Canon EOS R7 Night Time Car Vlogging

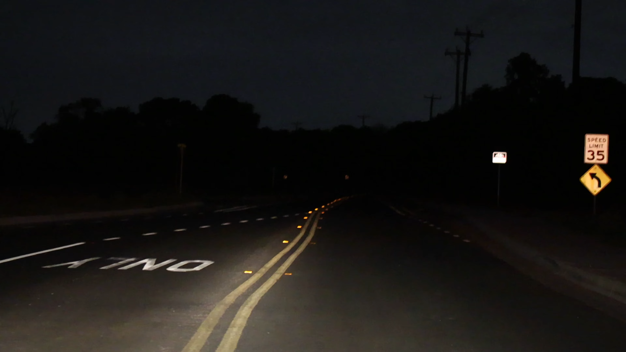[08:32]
okay I just barrel my brights I'm going to make it a little bit cooler in here or less cool I'll put it on number 2 everything looks good I don't see any jelly effect so I guess the fine 4k is good if you have it set up in the studio alright
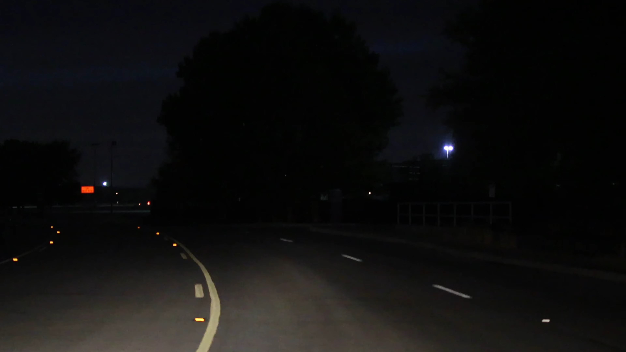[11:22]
I'm putting it on number one now. I'm freezing in here. It's 82 degrees outside, so the temperature's falling. Maybe it'll get into the 70s. I'm hoping anyway. I'm going to go straight, and the camera is doing pretty good.
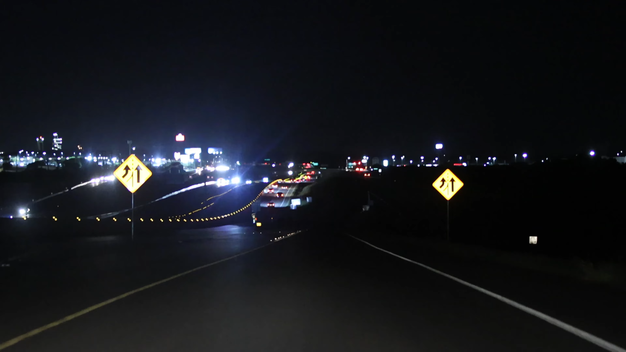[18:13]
So it's pretty dark on this road right here, that's okay. I'm just going to run the loop, but I'm going to go straight, make it a little bit longer, I'm waiting for the overheating part, again in the right lane.
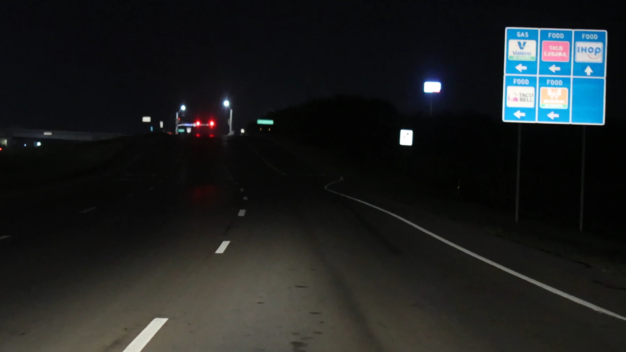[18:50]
Alright, looks like I've been driving for 10 minutes, usually comes on after 20 minutes, but that's if it's in fine mode. So I think the 4K is just fine.
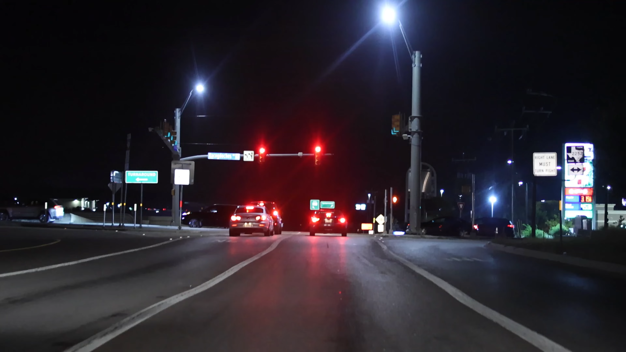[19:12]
Yeah, the guy thinks I'm watching TV. I think he realized he has a camera. Yeah. Yeah. Yeah. Yeah.